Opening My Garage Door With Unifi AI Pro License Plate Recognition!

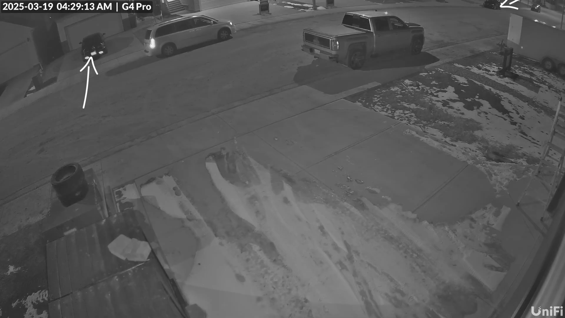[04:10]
So instead of relying solely on infrared lighting like the G4, the AI Pro uses advanced low-life processing resulting in clearer and colored images with less noise and better contrast.
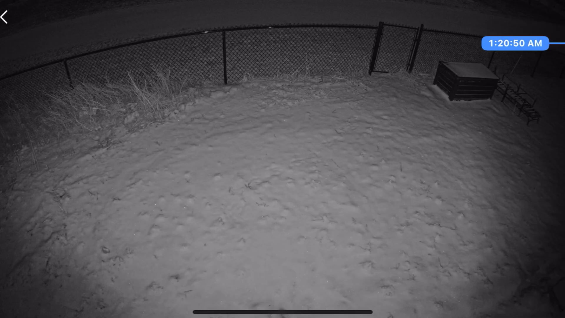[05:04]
the AI handles it quite well resulting to a night vision kind of look similar to the G4. Air smarts is where the AI Pro is supposed to shine but my experience has been mixed.